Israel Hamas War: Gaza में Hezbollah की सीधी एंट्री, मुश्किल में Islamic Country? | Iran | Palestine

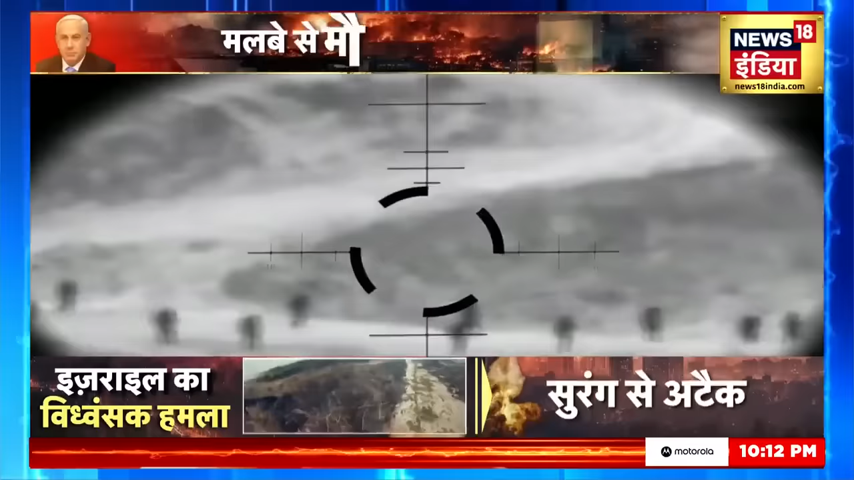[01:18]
घाजा में घुसे इसरैल के कमांडो किस के निशाने पर हैं इनके एक एक मूम्मेंट पर उनकी नजर है
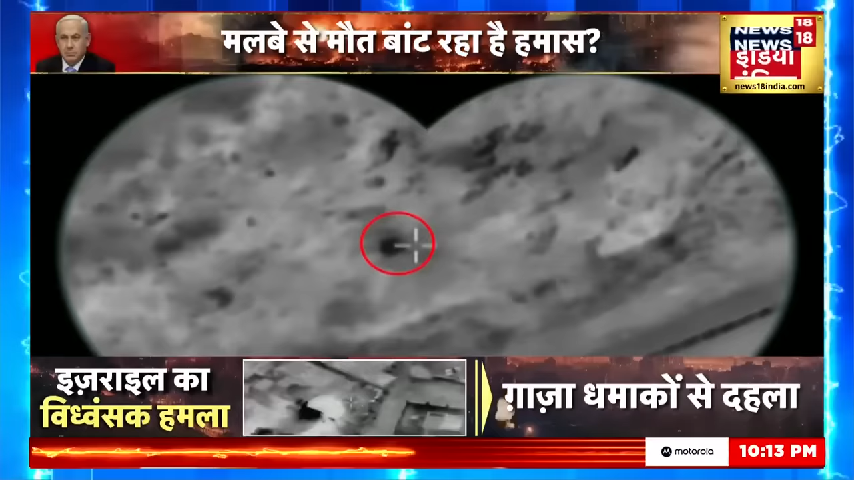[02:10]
ऐसा सिर्फ ग्राउंट ओपरेशन में शामिल सेना के साथ ही नहीं है इनके टैंग भी टार्गेट पर हैं
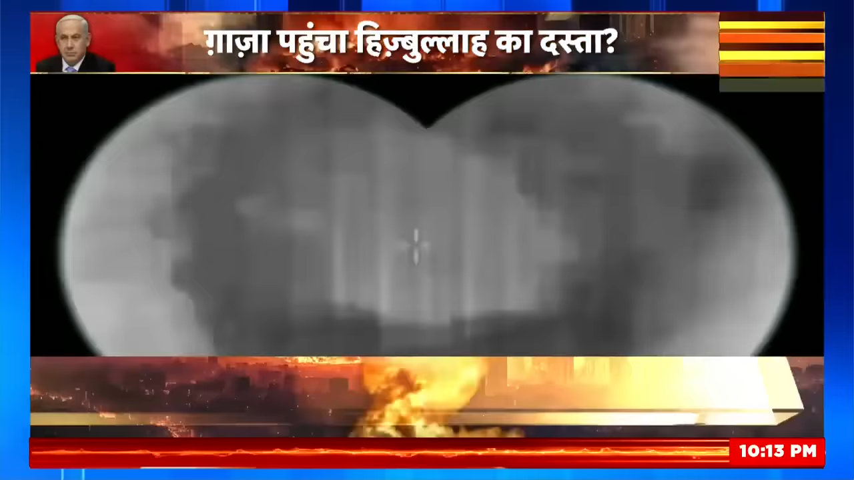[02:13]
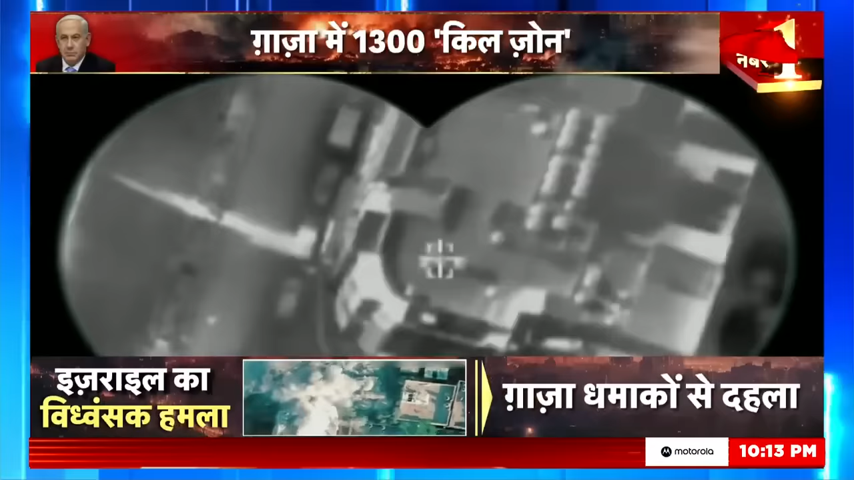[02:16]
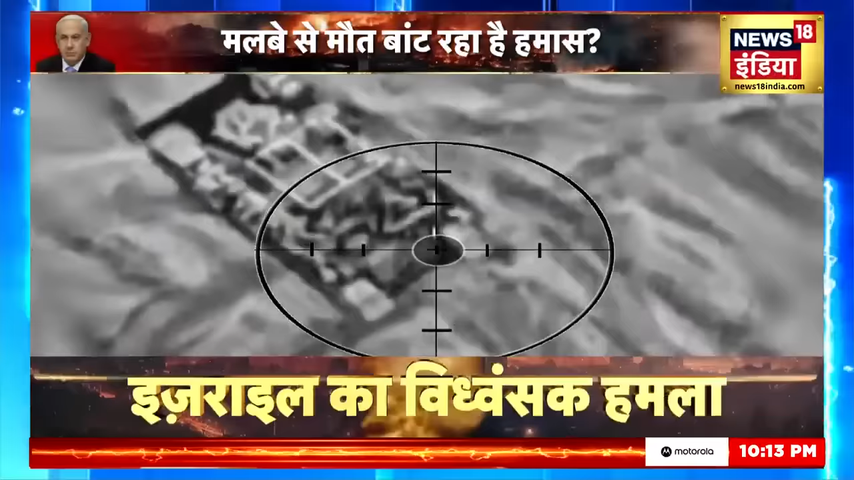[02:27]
गाजा में घुसे एक एक टैंग के हलचल उनके इशारे पर हो रही है ये इसरेल के दोस्त नहीं, उनके जाने दुश्मन है